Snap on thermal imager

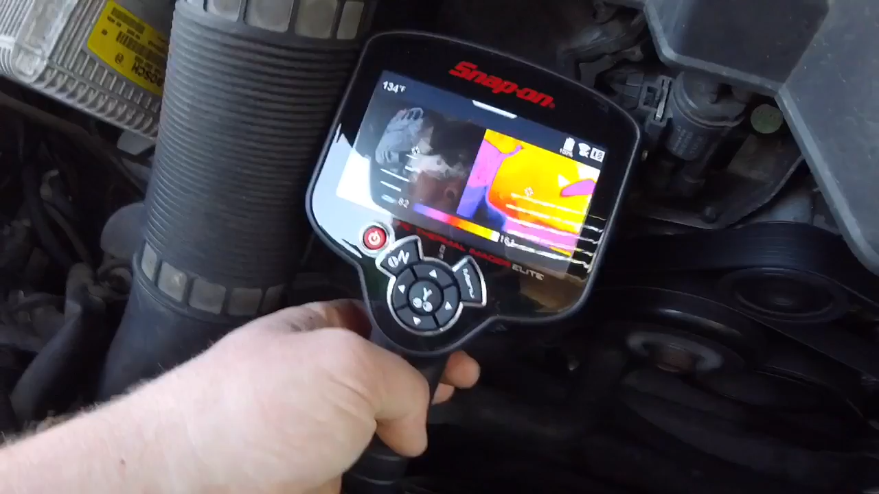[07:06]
So, I'm not going to spend too much money on it. So, right now, we're going to take a look at the alternator. And I'm going to dig up some known good pictures and known bad pictures of an alternator.
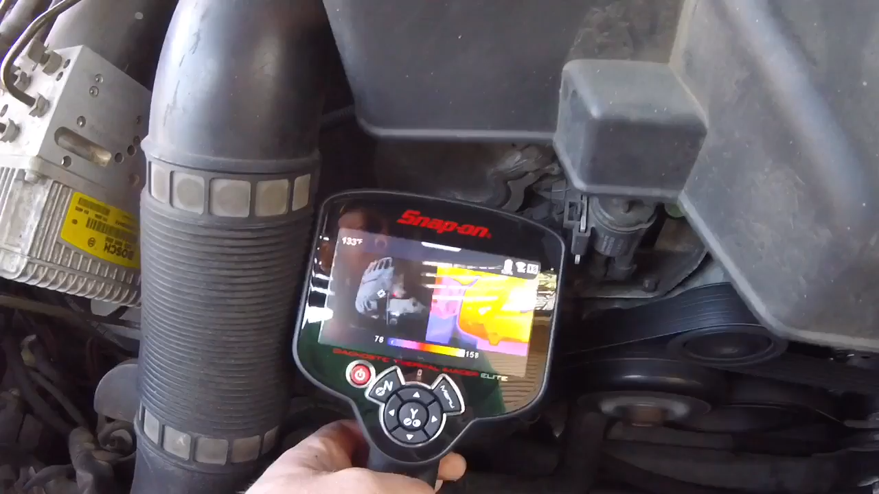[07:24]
So, when the alternator is charging, it's going to glow nice and yellow and white hot like that.
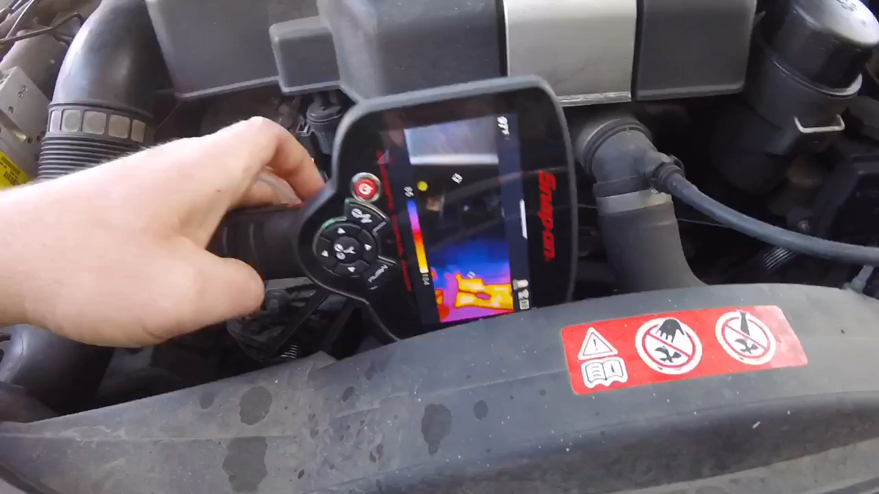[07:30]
Because when it's charging, it's creating heat, right?
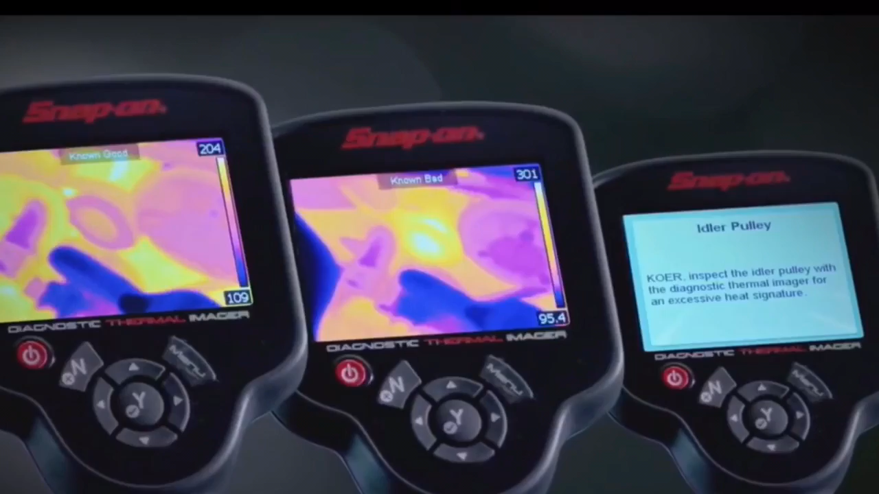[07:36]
So, when the alternator is not charging, it's not going to be white hot, yellow hot like that.
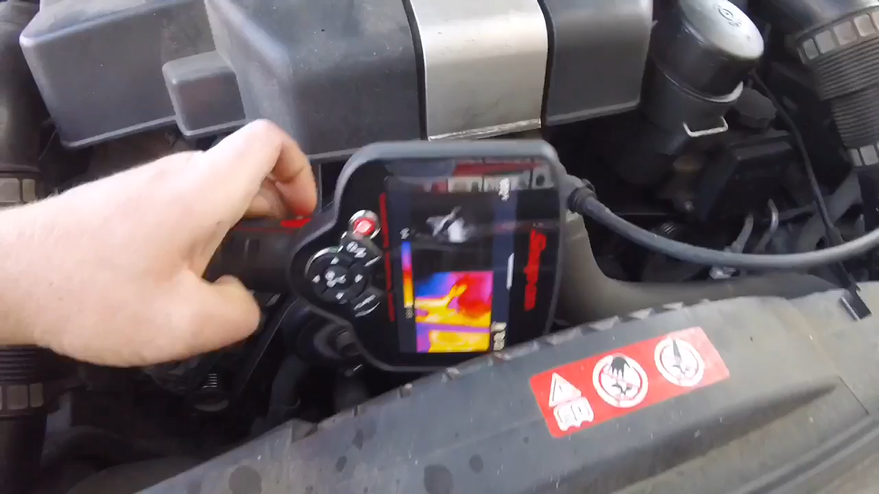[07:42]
We can also check the accessory pulleys.
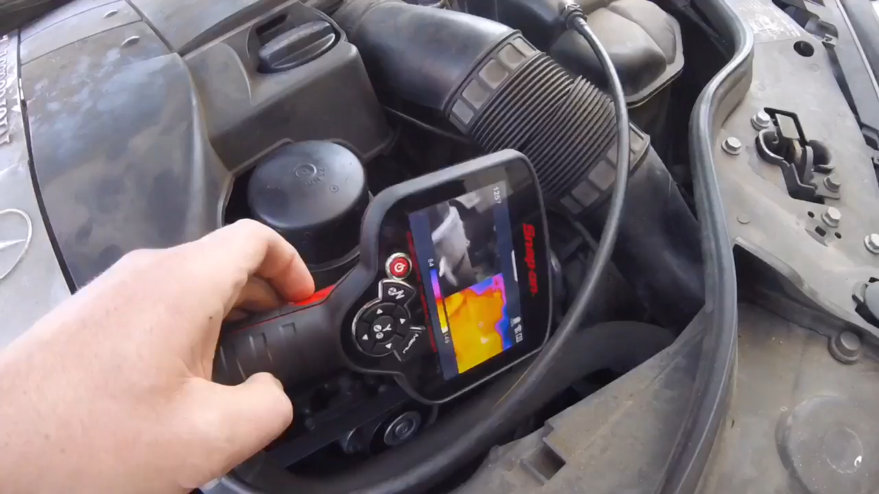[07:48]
That one's got a little glow to it, but I would say that's pretty normal. I would say if a bearing is fully worn out,
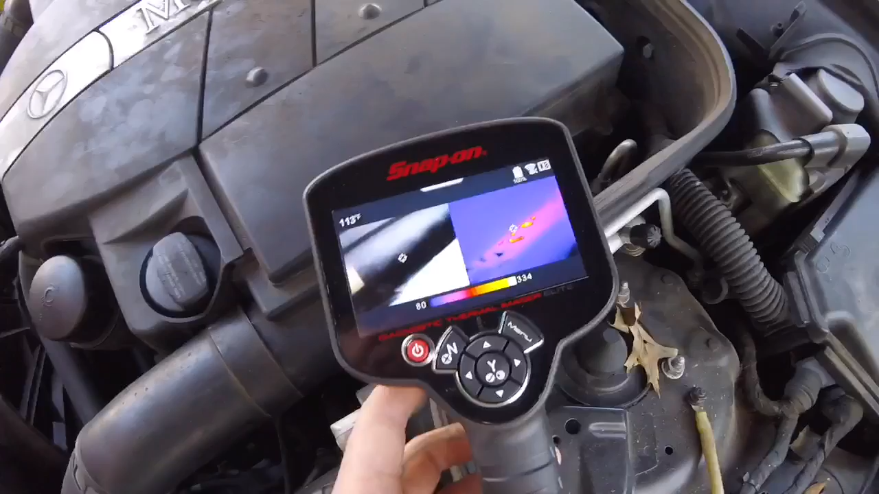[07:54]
it's going to have a nice pretty good glow to it.
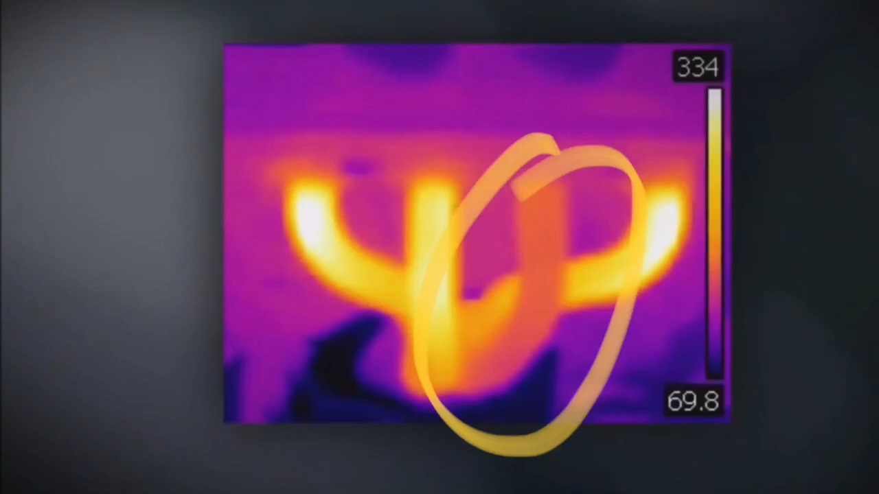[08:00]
So, this one back here, so what you're seeing glowing through there is the exhaust manifolds.
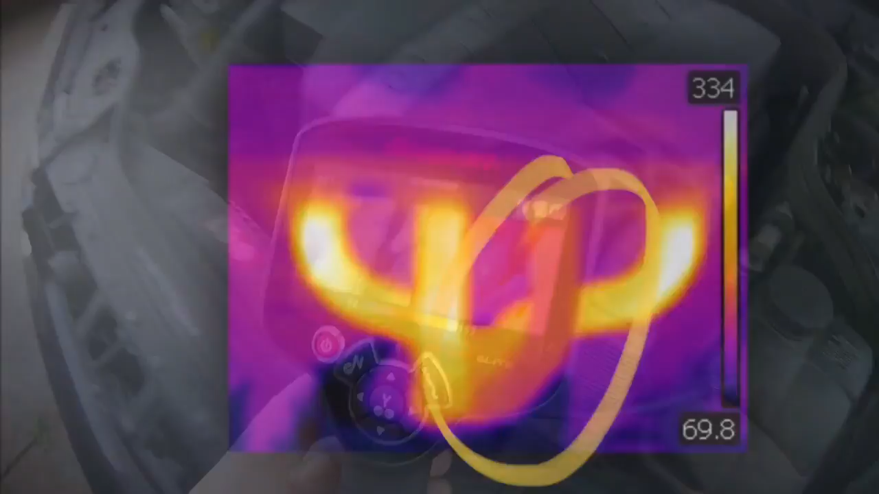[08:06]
And if you have a cool spot in one of those, chances are you have a misfire.
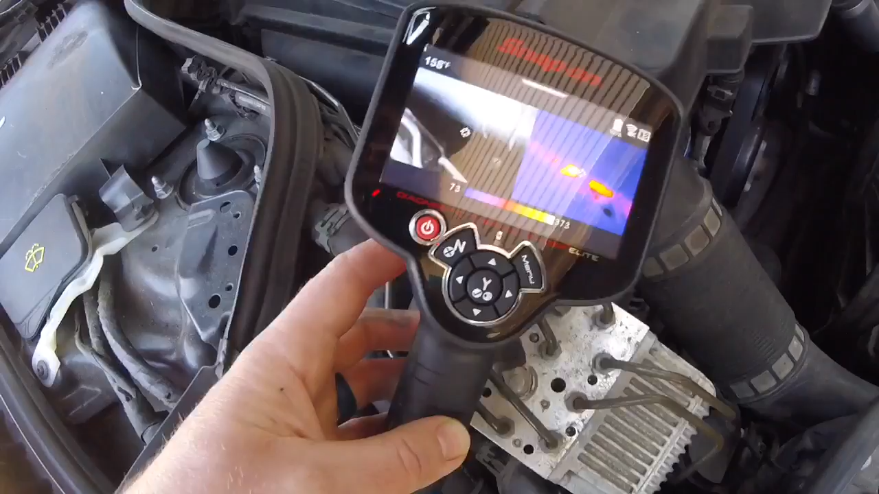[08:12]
That one looks pretty even all the way across.
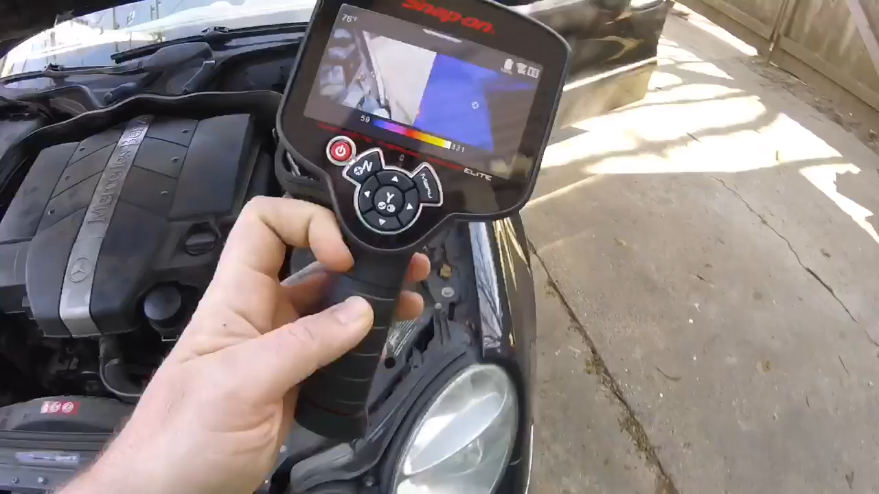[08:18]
Kind of hard to see on this side because the air box is in the way, but that one looks nice and even.
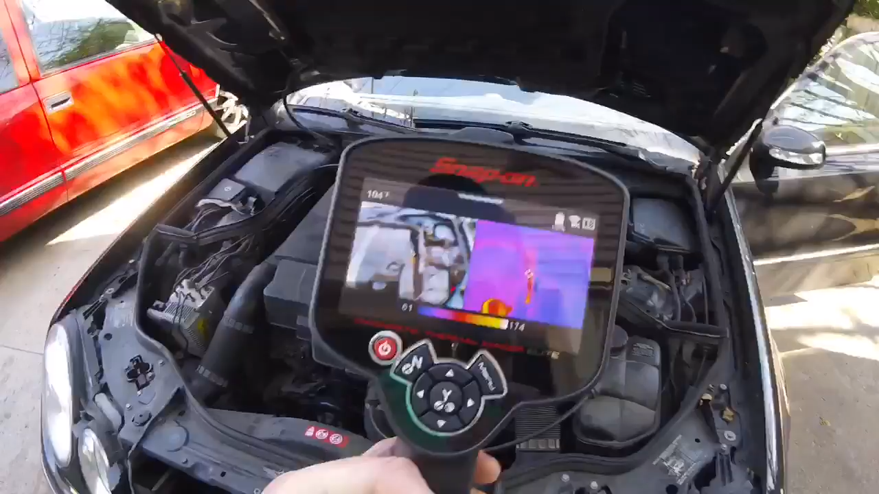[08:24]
But, so, back to computer controls class, right?
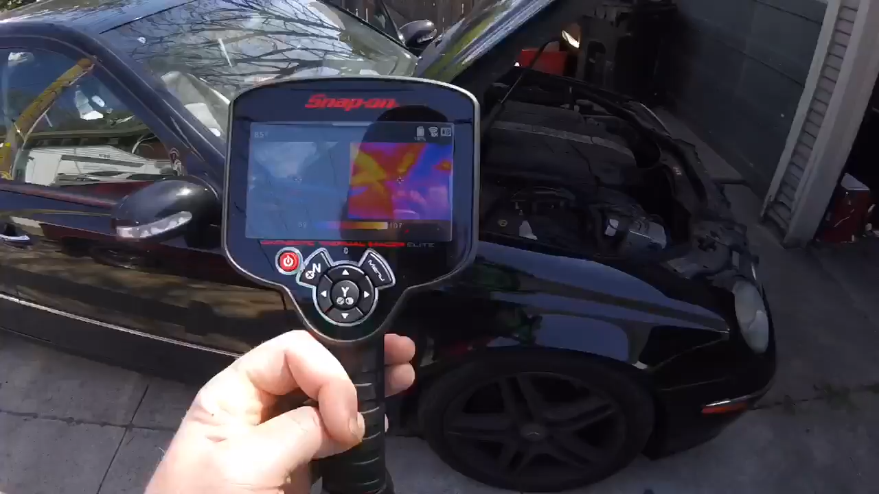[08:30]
So, in computer controls, you're going to get what's called a parasitic draw.